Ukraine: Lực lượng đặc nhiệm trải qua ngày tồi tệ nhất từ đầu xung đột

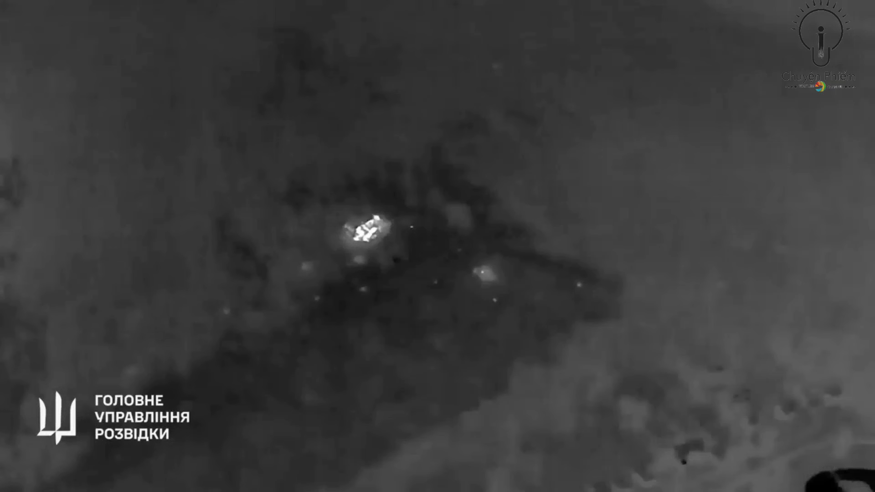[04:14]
Cuộc đổ bộ được cho là đã xảy ra vấn đề ngay từ đầu. Bao xuân được yêu cầu lập đội hình khi cách đảo khoảng 1 km nhưng do tầm nhìn hạn chế.
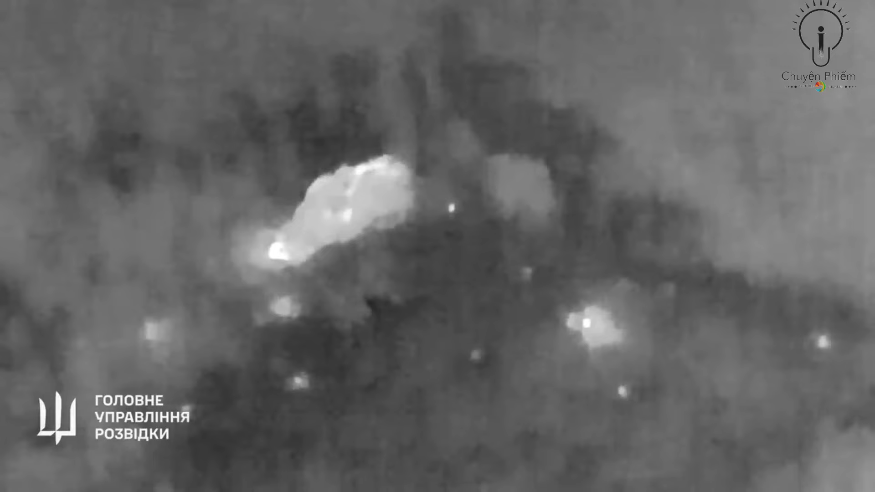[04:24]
Trong đêm nên lực lượng chỉ được tập hợp khi cách đồi biển khoảng 300 m. Theo Gorin, khi thiết cận đảo Tendorsky ở khoảng cách 200 m,
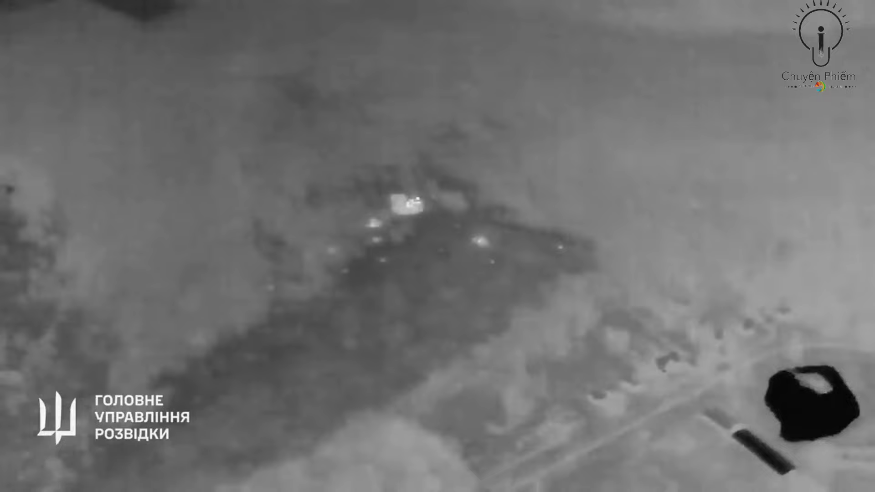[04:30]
các biệt kích Ukraine sử dụng súng máy trang bị sẵn để bắn phá ngọn hải đăng trên đảo nhằm áp chế lực lượng phòng thủ Nga.